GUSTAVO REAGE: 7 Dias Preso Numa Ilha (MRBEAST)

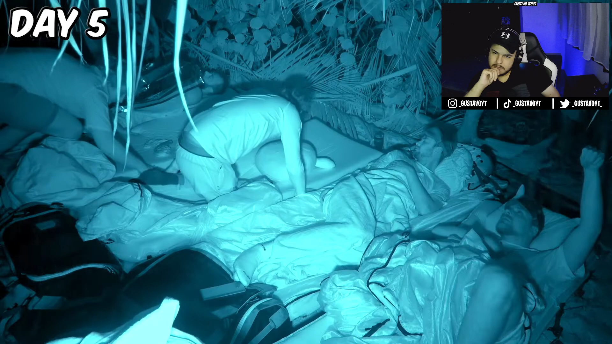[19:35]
Tempestade. Pessoal, mais notícias. Tem muita água em cima do nosso abrigo.